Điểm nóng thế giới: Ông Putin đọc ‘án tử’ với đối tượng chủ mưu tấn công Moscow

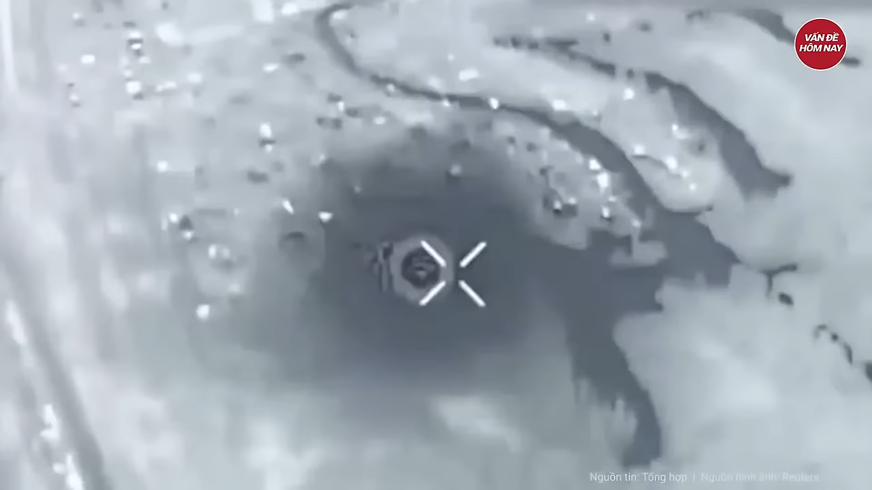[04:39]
Cũng trong ngày 1 tháng 4, thông tin một cây cầu ở gần thành phố Huliaipol, vùng Zaporizhia, bị quân đội Nga phá hủy đã được SF thông tin.
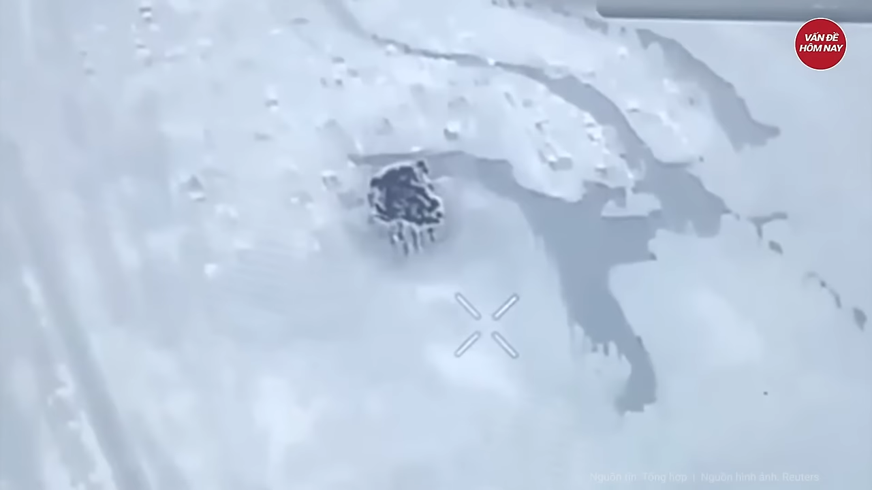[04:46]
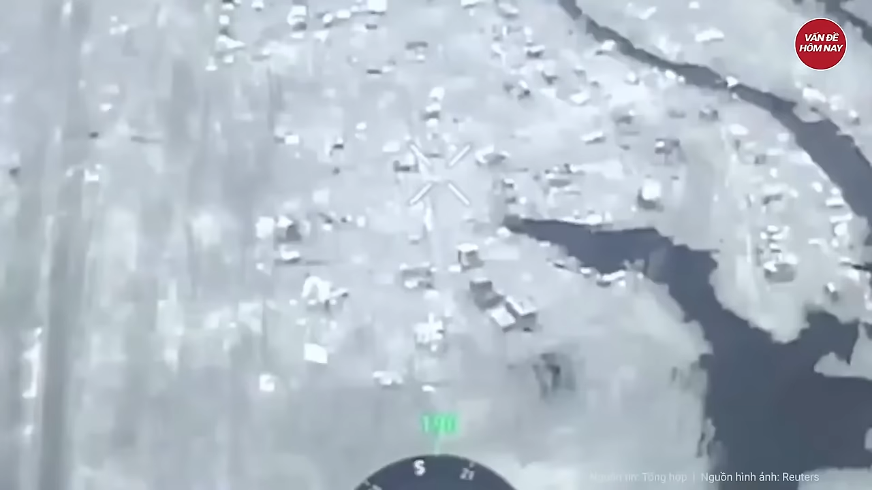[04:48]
Đoạn video công khai cho thấy màn không kích chính xác của quân đội Nga đã phá hủy cây cầu.
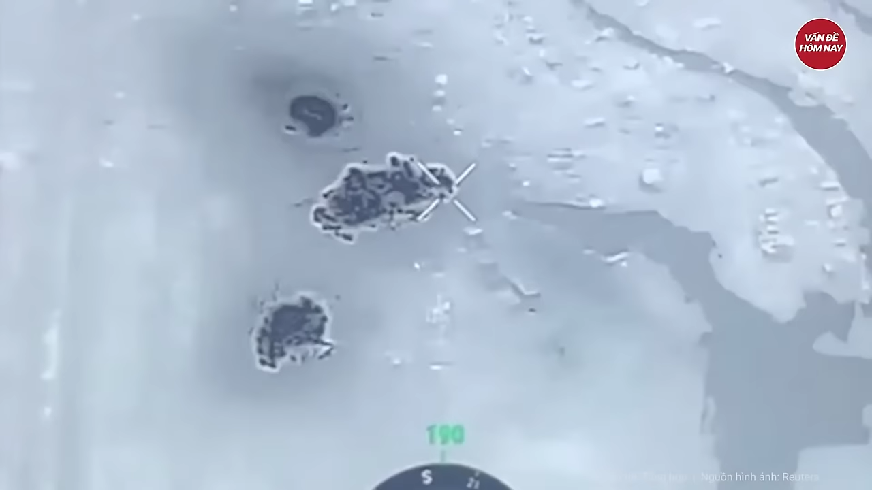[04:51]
Được biết, cây cầu sắt này được lực lượng vũ trang Ukraine sử dụng.
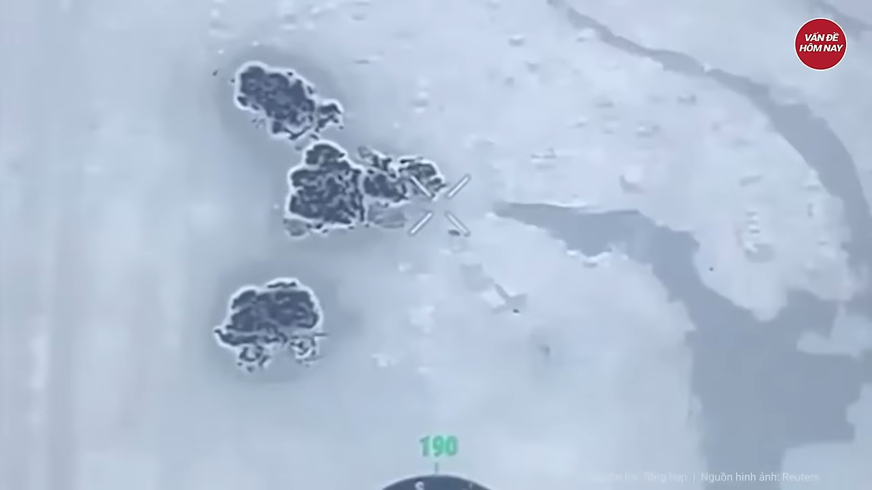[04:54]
Theo SF, cuộc tấn công được cho là thực hiện bằng bom trên không với mô đun điều chỉnh và lập kế hoạch phổ quát.